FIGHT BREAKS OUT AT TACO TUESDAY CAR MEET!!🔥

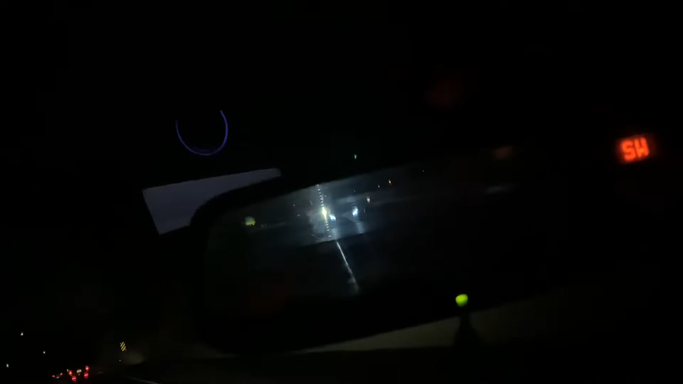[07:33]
aaaand look at this dude creepin look at this dude such a creep dude back up it looks so good at night dude those wheels look so clean dang must be nice dude one day one day i'll get some great pieces dude said we went the wrong way imagine us taking the wrong way bro
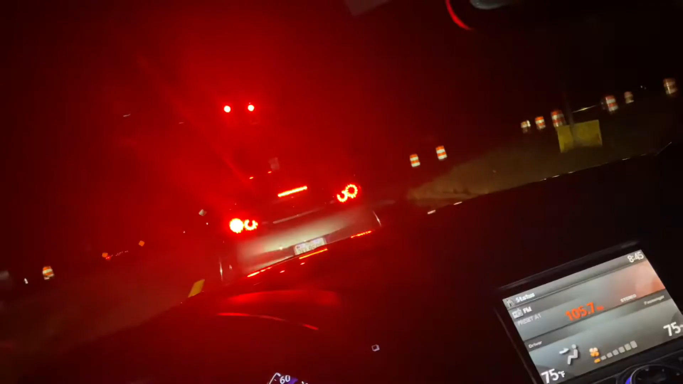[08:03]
what other way was it it was only one way this drive is hella far i didn't even know this drive was this far like started at 8 to 45 minutes late and then we're still like another 10-15 minutes dang look at this dude alright we just run into this random paper with this crazy burble tune just going crazy see if i can pick it up oh my god
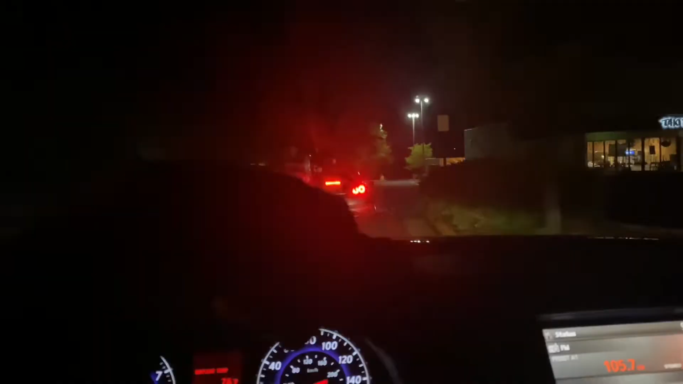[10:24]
this dude Beemore just shittin' on that Beemer.
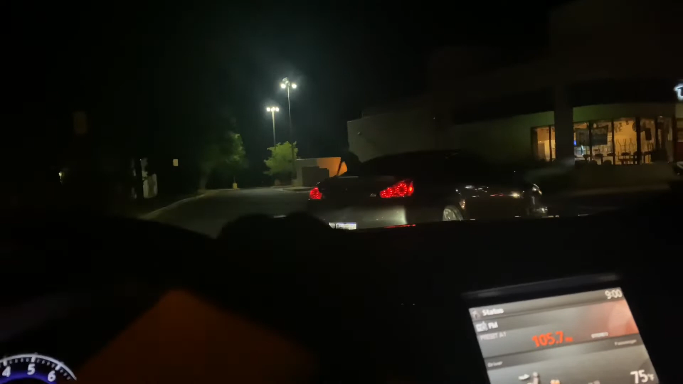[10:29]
Maybe that Beemer needs to be more.
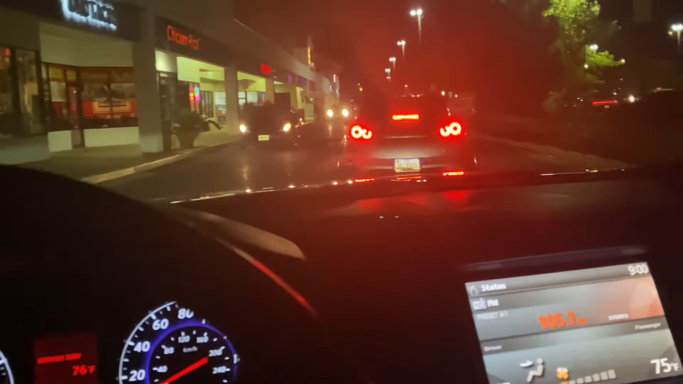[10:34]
Alright, no, okay, fuck it. This is actually my first time being at this spot, I've never been to this spot. So let's see, nobody fucking there.
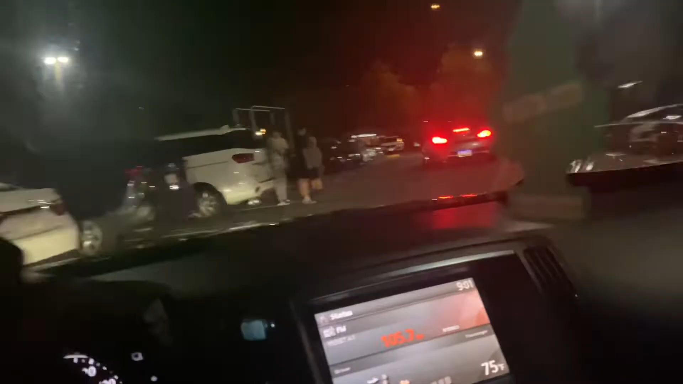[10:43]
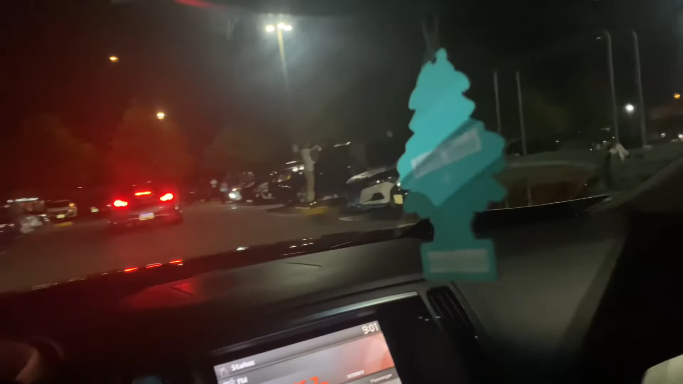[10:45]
There's a couple cars that are cool. Cool, cool, cool.
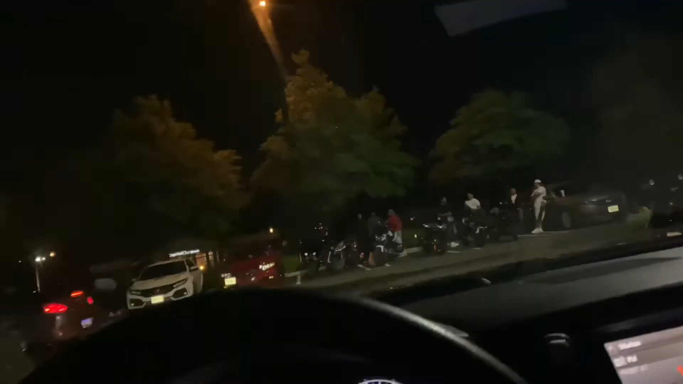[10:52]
Biker squad. Some Civics, of course, what's a car beat without Civics, right?